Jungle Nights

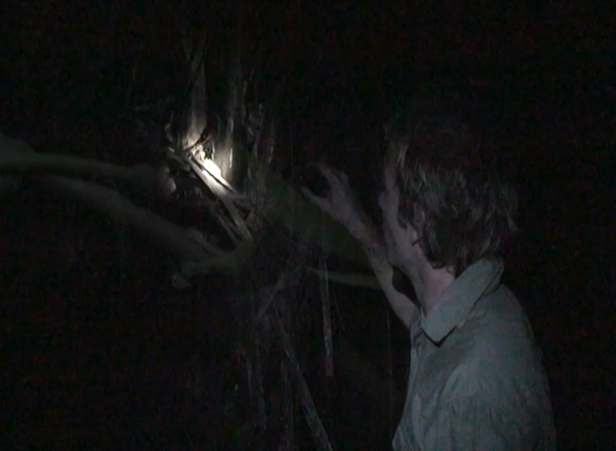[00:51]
Now the red-eyed tree frog is actually relatively common, lives all the way from Mexico right down to Panama and beyond into Bolivia and it's certainly one of the more beautiful frogs on the planet. You can see here the female is the larger one on the bottom and the male is the smaller individual holding on to her back.